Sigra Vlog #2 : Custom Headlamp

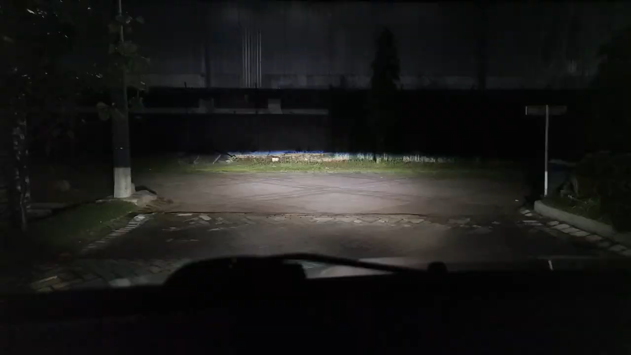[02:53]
Nah, ini sorotnya pas malem, dia traktor yang jadi cut off-nya lurus, kalau dinaik turunin levelingnya, ini posisi tengah, untuk posisi paling tinggi, nah ini, ini posisi paling tinggi, untuk posisi paling rendah, dia perlahan ya, turunnya, ini posisi paling rendah, dan ini guna karena sigra kalau di sifull kan ambles.